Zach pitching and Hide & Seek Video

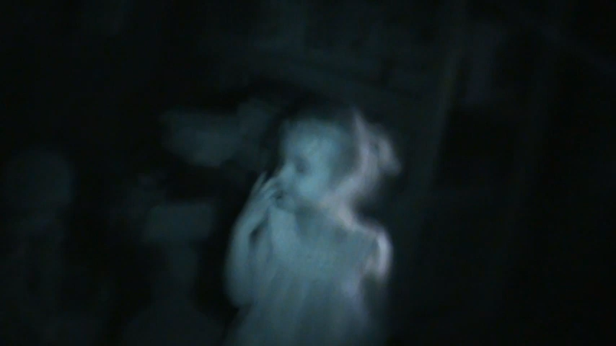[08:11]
Alright, so T, step up to the balance box. Now you guys can see, I think. Thank you for asking. Where's the bat? Here's the bat. Alright, T, you ready to hit?
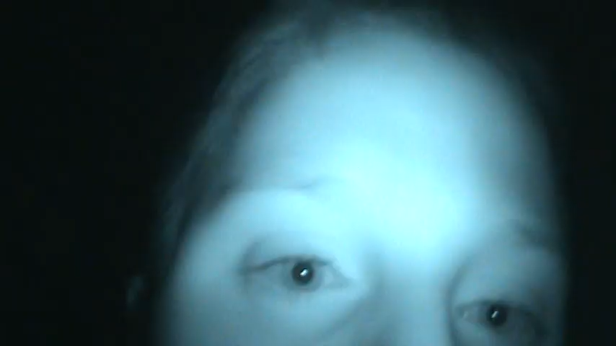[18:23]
Oh, there is an IR light. I thought there wasn't, but there is. I think I heard Zach come in here. I'm gonna go find him.
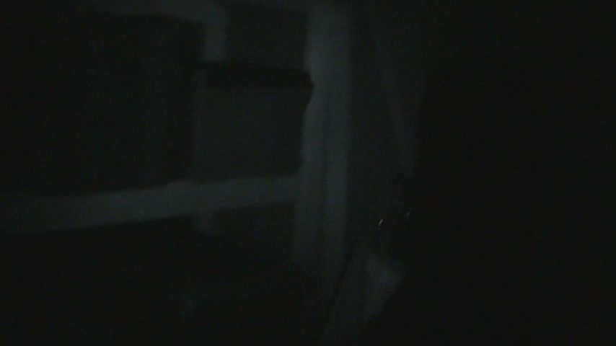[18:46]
I'm gonna pan the area. Oh, is that someone? No, that's not anyone.
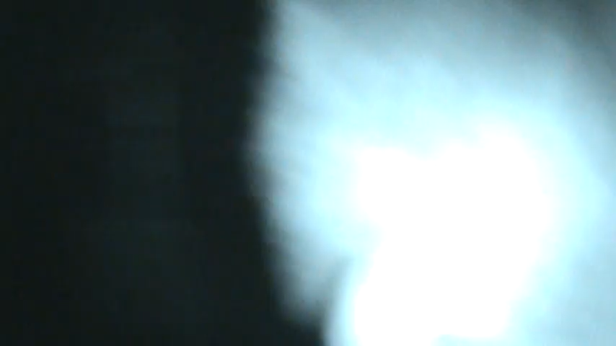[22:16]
I can actually see you with this night vision really well.